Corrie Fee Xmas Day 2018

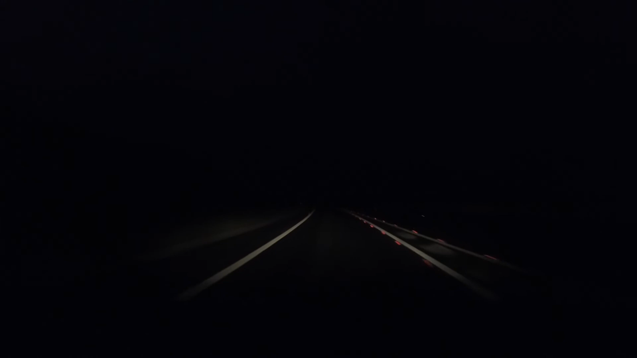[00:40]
All right, that's us on our way, still dark, one to the new bypass, dally-ho, sun coming up, sun coming up, sun coming up.